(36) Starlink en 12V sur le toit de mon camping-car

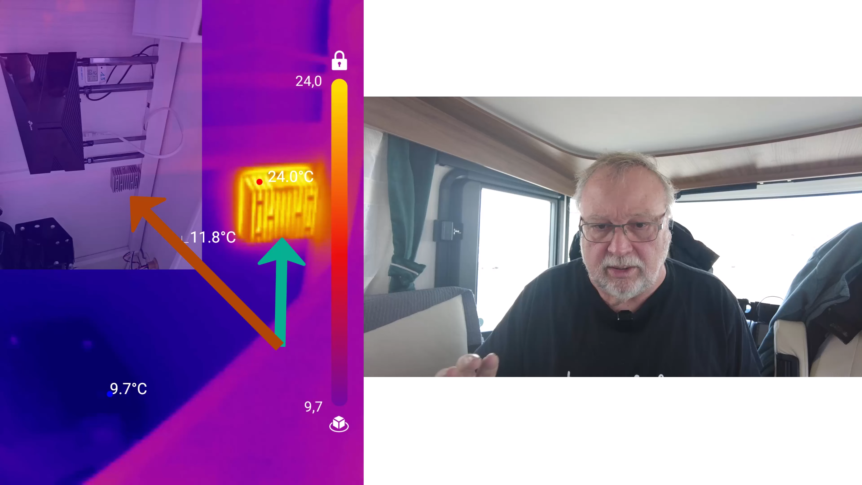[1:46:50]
effet joule ça chauffe donc ça consomme donc ça surconsomme de mettre ce genre de choses et à gauche ce que vous voyez donc c'est la photo à mon appareil permet d'avoir d'un côté la photo thermique et de l'autre côté la photo réelle qui est inclinée par rapport à la photo thermique voilà donc on va s'arrêter là parce qu'il est à peu près